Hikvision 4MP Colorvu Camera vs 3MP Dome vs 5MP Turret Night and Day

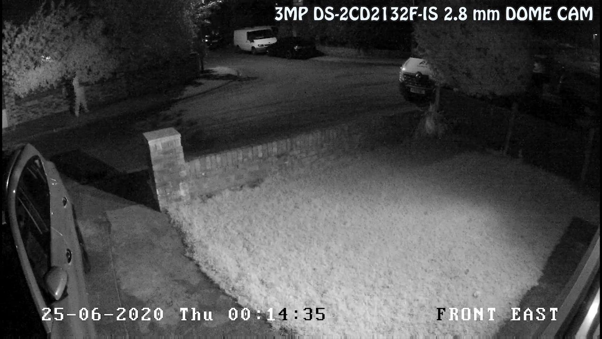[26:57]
Now this next bit is at night. Now you can see me wandering to that corner and I'm totally lost there, totally lost in the shadows, just like a ghost.
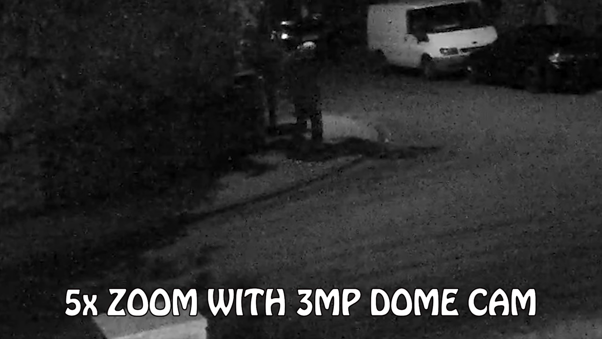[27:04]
And that's zoomed in, 5x zoom as we've stood on that street corner. And I'm not totally under the street lamp, but you can just see it's just a blur. There's hardly anything visible at all. And again, this is me stood in that same spot in front of that car. You can't read the number plate or see what I'm wearing or see any of my facial features. That's using the external infrared emitter, which is better than the internal one.
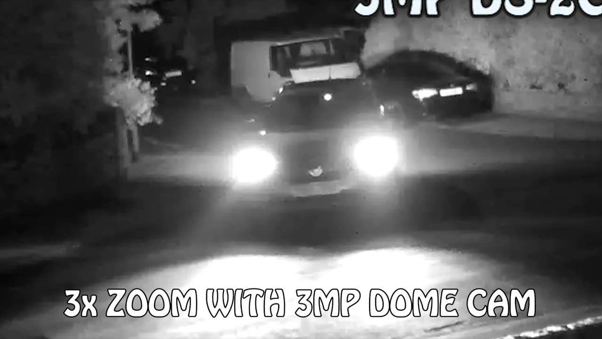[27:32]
That's the car again, zoomed in. Again, the number plate is illegible because it reflects the infrared light. This is just showing me security lights coming on. They are very bright security lights, and it fools the camera into thinking it's daylight and it actually turns colour.
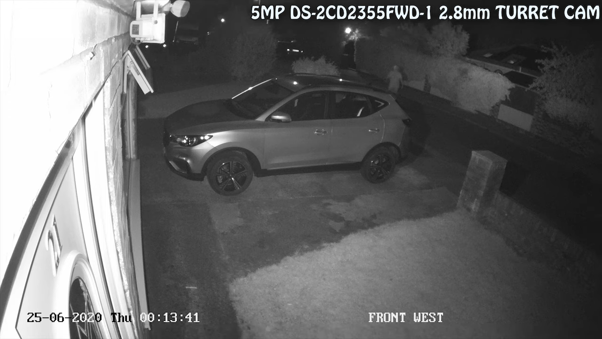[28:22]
This is that same camera at night. This is using its separate, it's not a dome camera, it's a turret. But over the street there, you can see I'm almost blended into the privet edge.
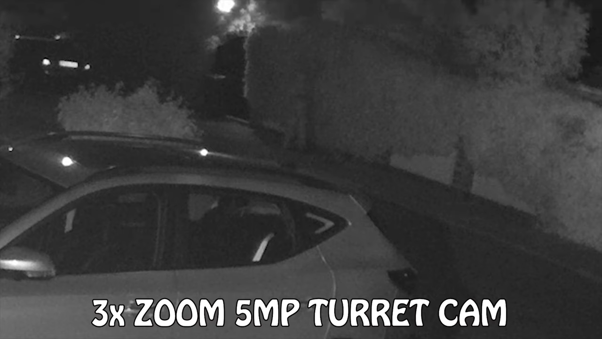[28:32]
You can't make anything out. You'd be lucky to even spot there was a human being there, because it's on the periphery of the infrared emitter. And that's in a brighter spot. The infrared is better there. You can actually see the person. But that t-shirt, believe it or not, is black. It's the same t-shirt I wore during the daytime shots. And it's a black t-shirt with a brown logo. You know, it looks white.